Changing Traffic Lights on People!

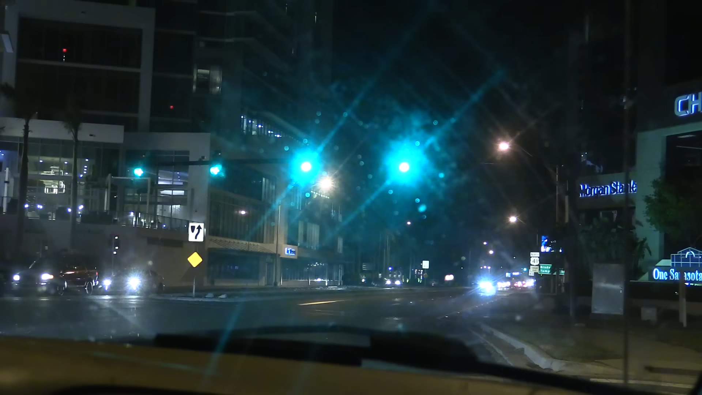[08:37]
Look at that Look it The freaking light is already up.